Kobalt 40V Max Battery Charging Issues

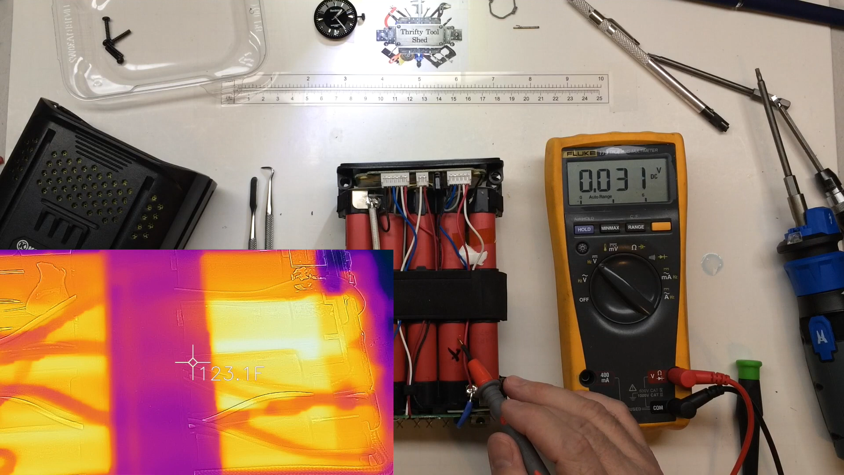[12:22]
I did put an x on the actual uh cell that was the hottest it wasn't the hottest by a long ways But it it did discharge to get the hottest discharging And the way that these cells are We are at uh 27.8 volts So divided by 10 we average in 2.78 volts per cell So we go across that's you know that's a little bit lower than the average 2.64 So see we'll see if we got one lower than that
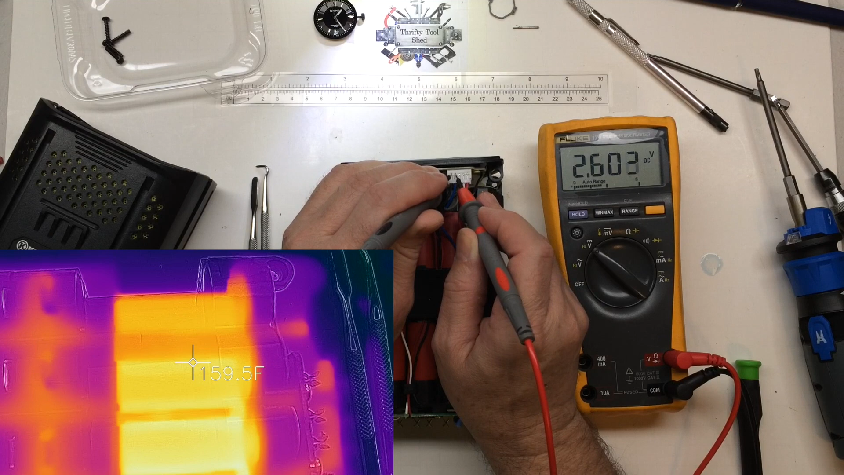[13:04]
2.8 so that's higher than average Higher than average that's the highest one so far 3.0 And look well from here to here to there 2.7 That is the lowest 2.603 It's about average About average About average So